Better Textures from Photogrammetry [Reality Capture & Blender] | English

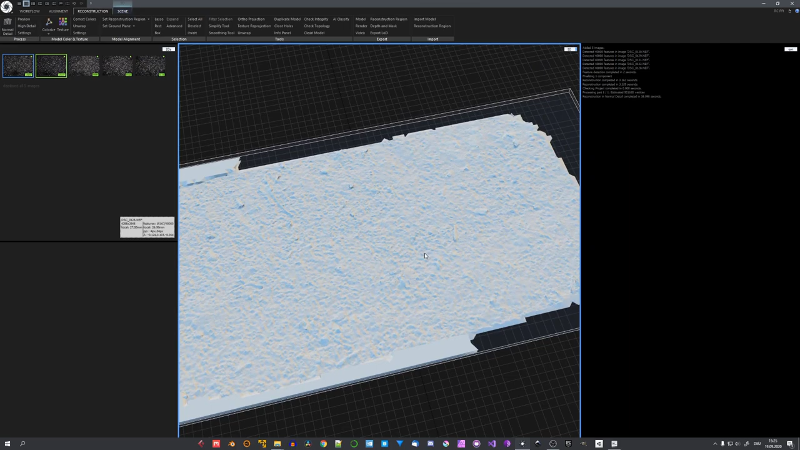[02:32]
Okay, the model has been generated. Now only the texture is missing. And after that, we can import it into Blender to extract the height detail. So let's click on Colorize, give it a few seconds, and then click on Texture.
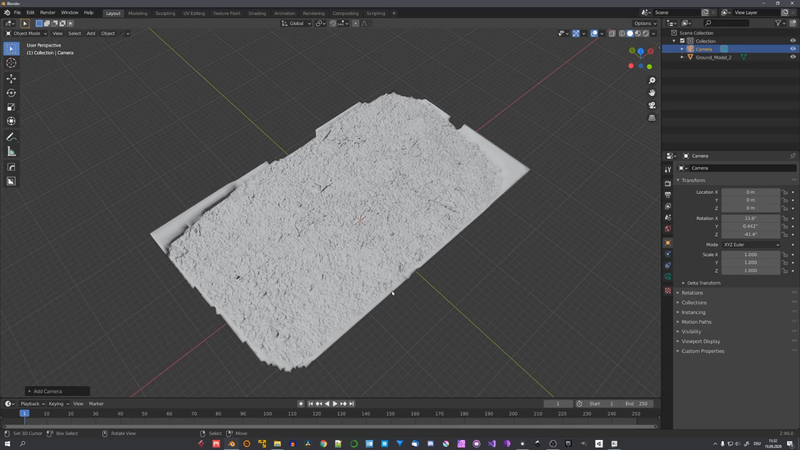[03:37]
So let's add in one and clear out its location and rotation.
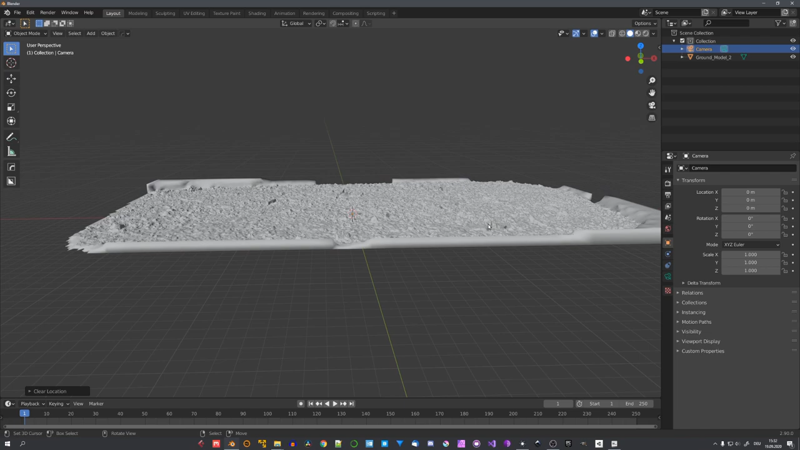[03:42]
Move it upwards and change it to orthographic. We'll also need a square resolution. For this tutorial, this is going to be 1K.